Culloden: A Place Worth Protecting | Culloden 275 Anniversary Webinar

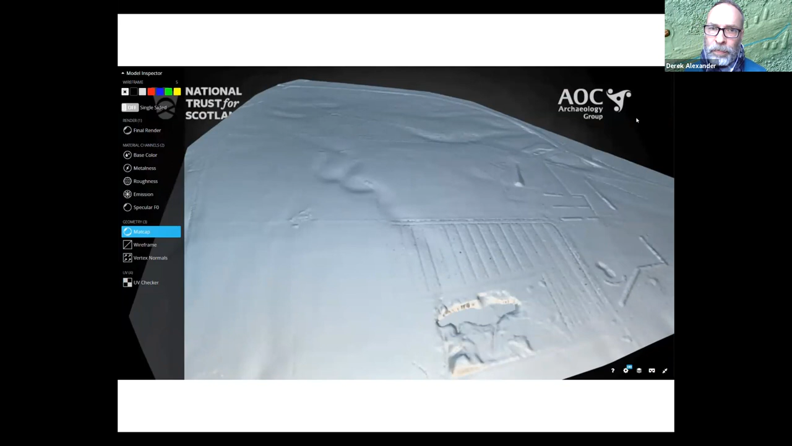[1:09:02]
That whole end of the ridge is modeled now, and we can start to use it to tell more of a story about the Battle of Culloden. And I'll just stop there. I just wanted to say thanks very much again to all the people who have input to this,